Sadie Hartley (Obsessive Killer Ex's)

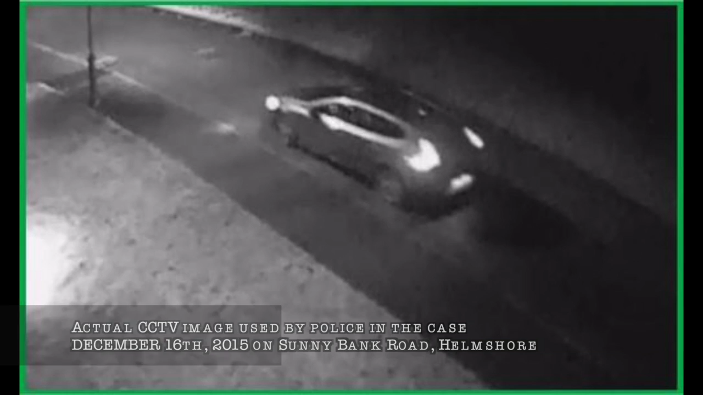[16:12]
Upon recovering footage from all the working CCTVs within the area and analysing them, they were able to positively identify a vehicle registration of a car behaving suspiciously as far back as December 16th 2015 registered to Sarah Williams.